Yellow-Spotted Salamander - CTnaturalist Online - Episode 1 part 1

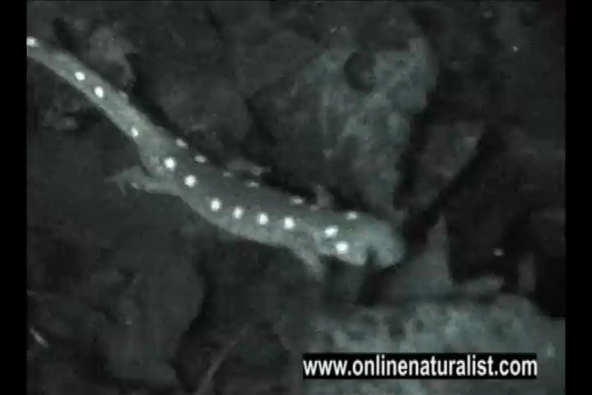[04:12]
Sometimes, I take for granted the total darkness out here. If we turn off the lights, I don't know how these guys can see anything. Here's a shot using an infrared camera,
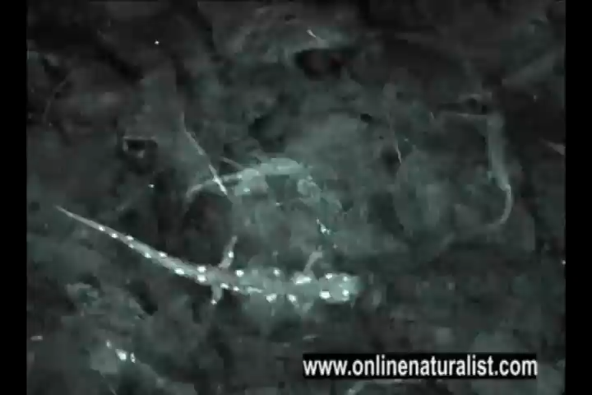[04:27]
specially designed to record in total darkness. We can see the salamanders swimming around like ghosts in the dark water.
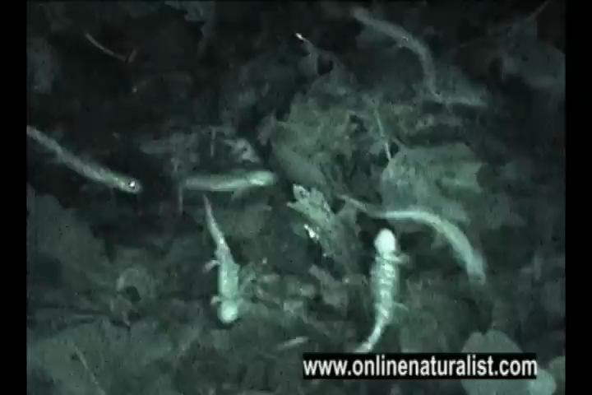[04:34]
The sound you hear in the background is the call of the spring peeper, a small frog that shares the pool with the salamanders.